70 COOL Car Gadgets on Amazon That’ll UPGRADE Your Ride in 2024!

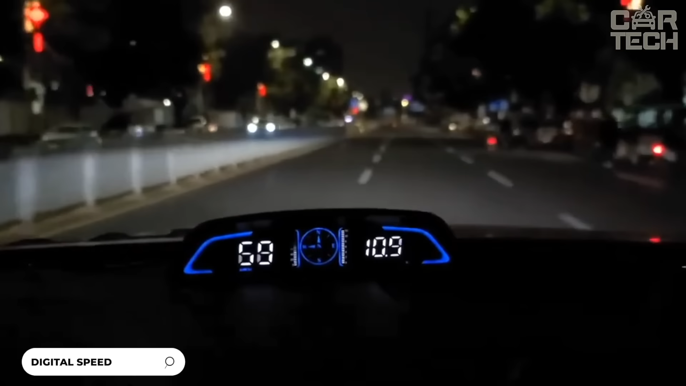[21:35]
The GPS speedometer has a large 5.5 inch screen that displays speed,
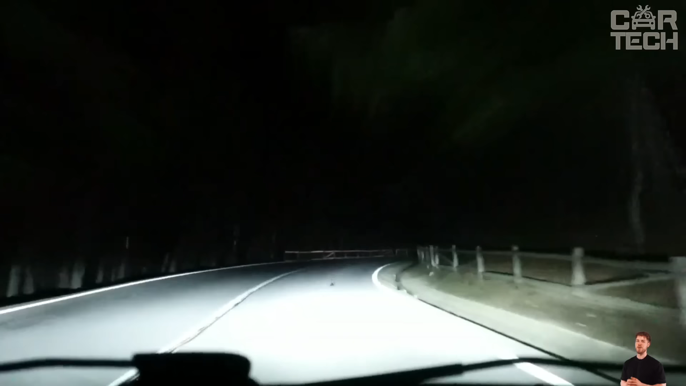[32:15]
The dual beam provides both low and high beam for complete illumination of the road.